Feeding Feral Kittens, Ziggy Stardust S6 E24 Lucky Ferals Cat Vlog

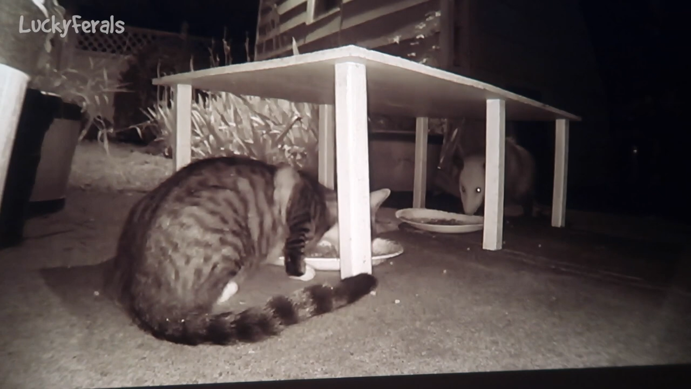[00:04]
These cats are really brave and they seem to be friends with most of the wildlife.
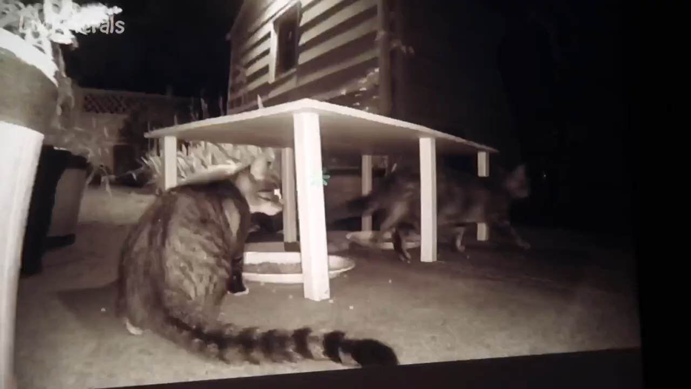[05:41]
I'm checking out the security camera footage. Look at what's going on here.
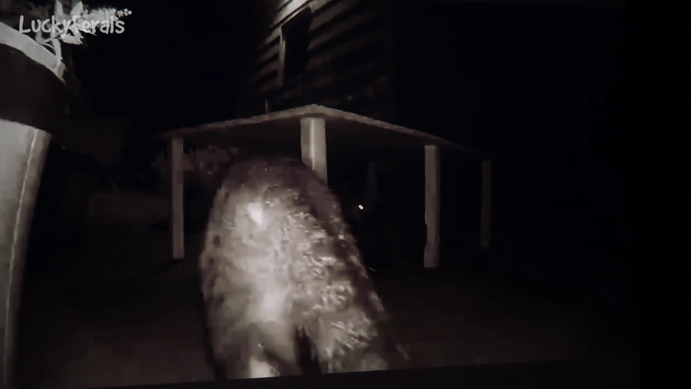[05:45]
So there's a cat eating here.
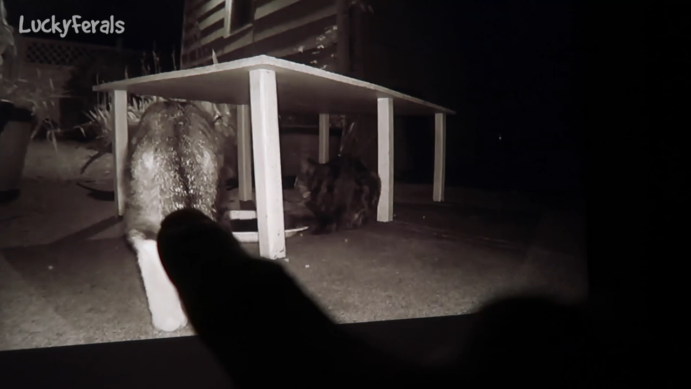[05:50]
Here's the other cat. And there's a possum in the background. Right? So this cat moves. And the possum is just like walking around. It's looking at the cat. Now it's just nonchalantly coming and eating off this platter. So there's a cat eating on this platter and a possum eating on this platter. These cats are really brave and they seem to be friends with most of the wildlife.
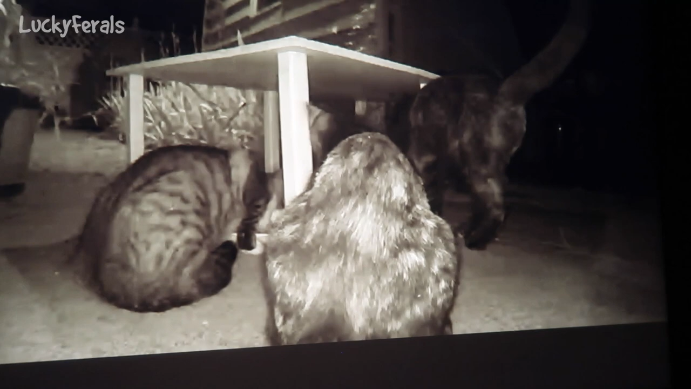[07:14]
Usually they are. There's another cat. So the possum left. Obviously it was surrounded by four cats. Five. There's the fifth cat.
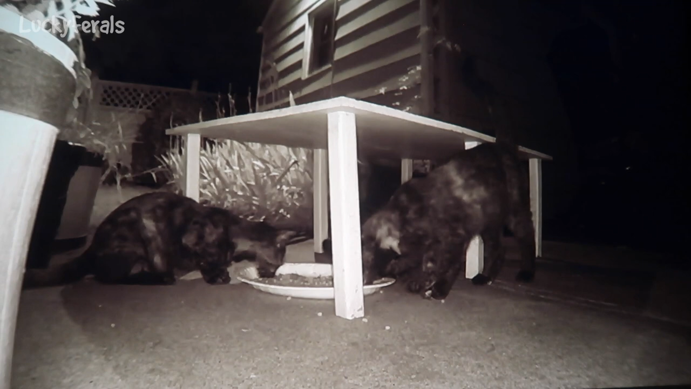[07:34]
I want to know how this camera got moved though. Because it's no longer pointing at this table.
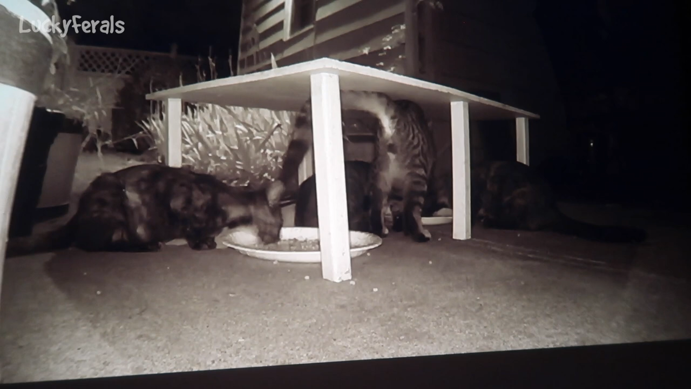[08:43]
This one looks like a boy. This one looks like a boy. This is the little, the little tiny one. Oh no. Did the camera freeze? Oh, this is not good. I want to see what happened. There's audio, but there's no video. Now there's a skunk.
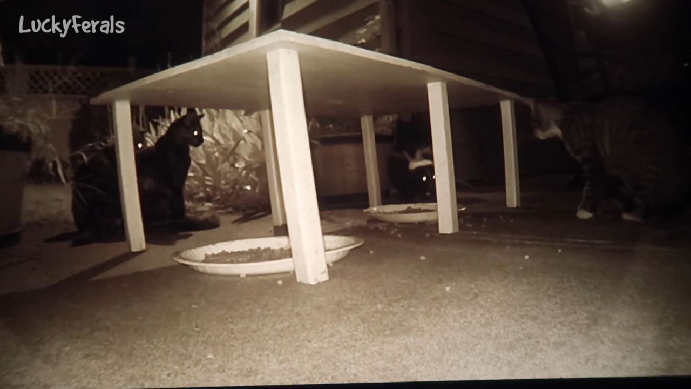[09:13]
I put two platters of dry food out. Do you see it? The skunk is eating the food and the cats are watching it. Here's the skunk. There's a cat. And there's two cats. They're just like, okay, let the skunk eat. As long as that skunk does not spray them, please don't spray my patio furniture.
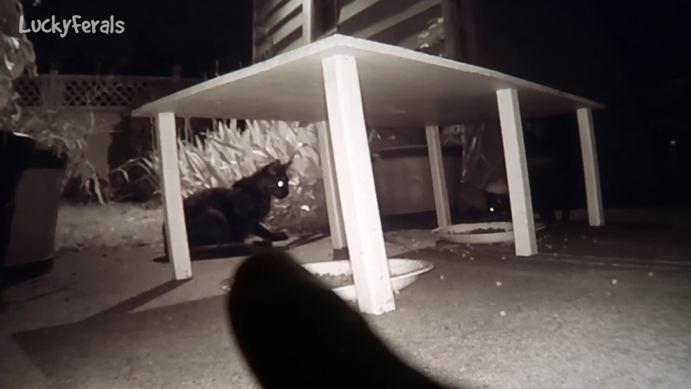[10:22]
And there's a cat there. Look, it's gonna lay down. The cat's laying down to watch the skunk eat.
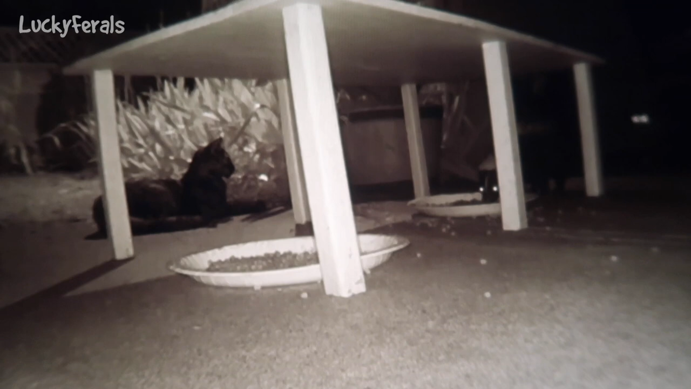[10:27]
And the other ones are just hanging out. Do you see? You can see their eyes. And there goes the skunk. Huh. The skunk's just walking away.
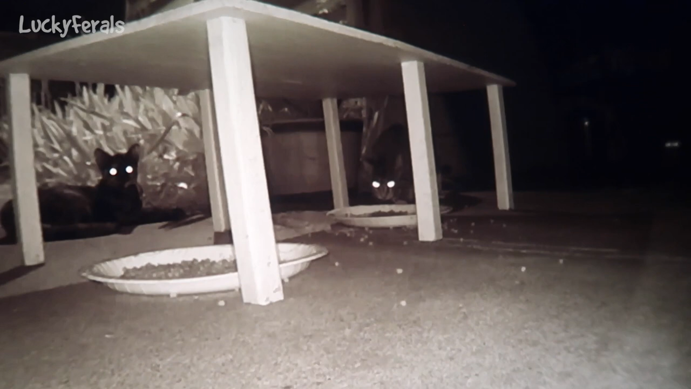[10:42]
And the cat went right to the platter where the skunk was eating. These cats are really something else. Yeah.
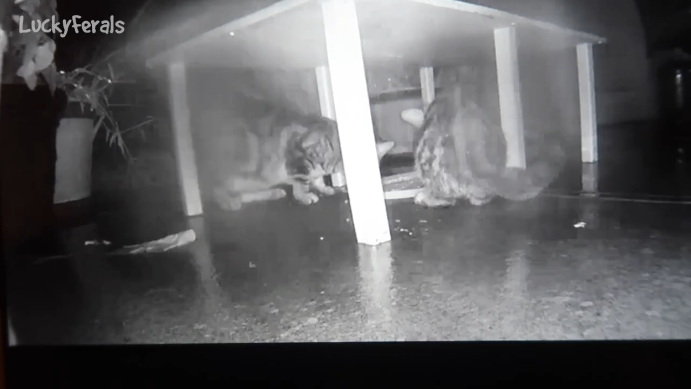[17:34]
So it's now about 8pm and it's raining again. And there are two more cats eating. This is... It looked like it was the small one. And then the blotchy one. The classic tabby. So it seems that they're eating in pairs. Which is good.